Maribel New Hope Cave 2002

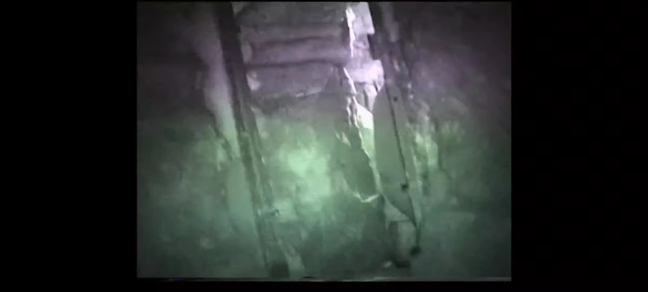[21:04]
You want to know something remarkable? I'll wait till you get here because you're not going to believe what I'm going to tell you. Hang on. I'm filming right now, hey guys. Oh. I got my night shot on.